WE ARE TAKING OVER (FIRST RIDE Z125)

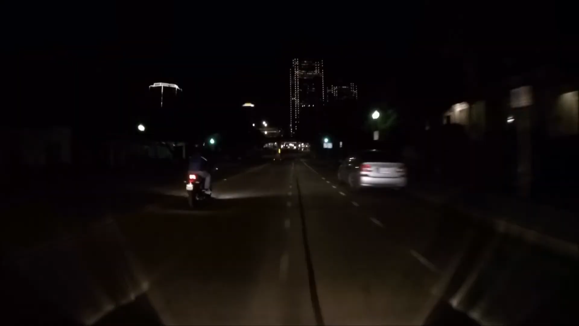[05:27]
Tunnel exhaust in the bike lane.
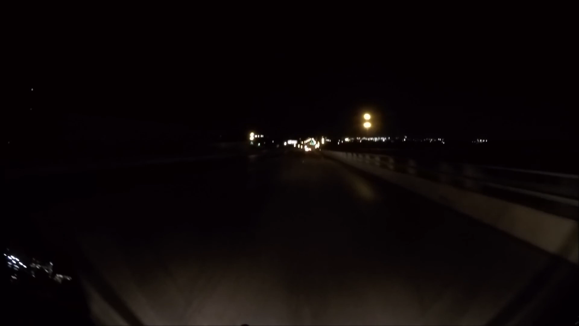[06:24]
Watch out for the guy on the side. Oh, shit.